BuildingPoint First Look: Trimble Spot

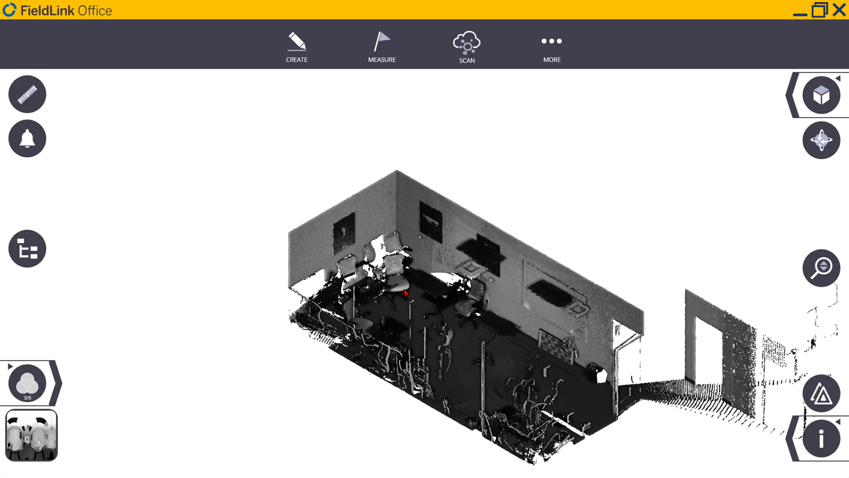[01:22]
ready for further analysis both in the field and back in the office.